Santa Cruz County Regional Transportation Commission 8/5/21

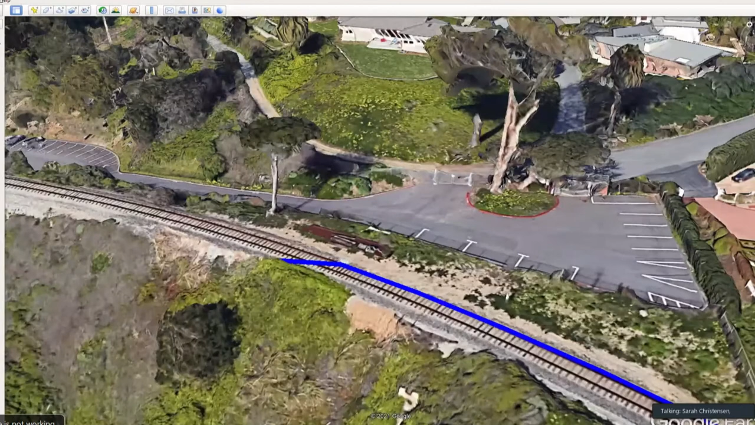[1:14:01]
But essentially, this whole neighborhood is draining into this cross culvert. And then the water wants to make its way to the Pacific Ocean.